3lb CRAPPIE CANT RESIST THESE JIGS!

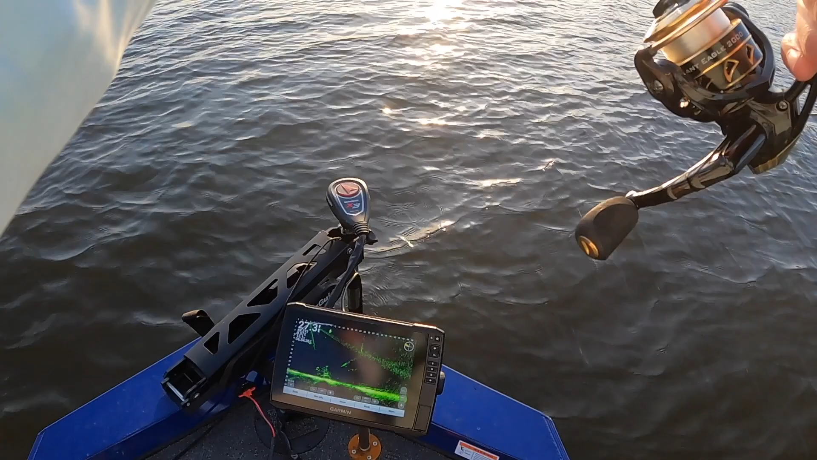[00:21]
oh dude holy crap two pounds 14 ounces
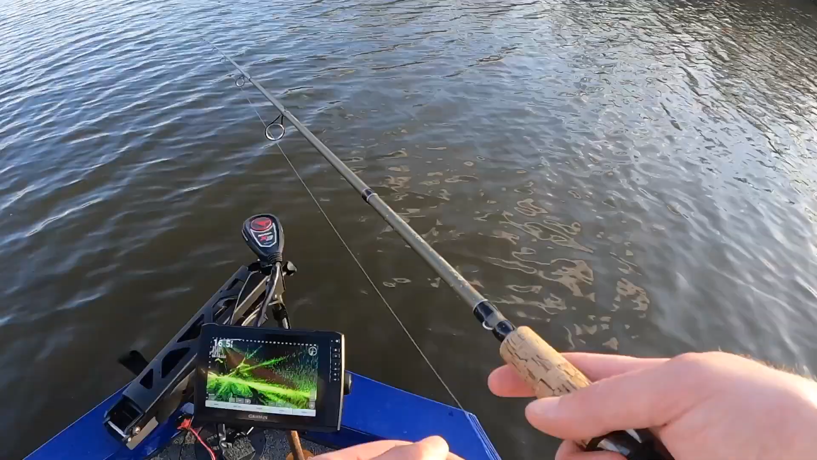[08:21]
oh that looks like a good one oh it is there we go well maybe yeah pretty good oh it felt bigger than it was smack it though it's a 12 inch fish man 11 anyway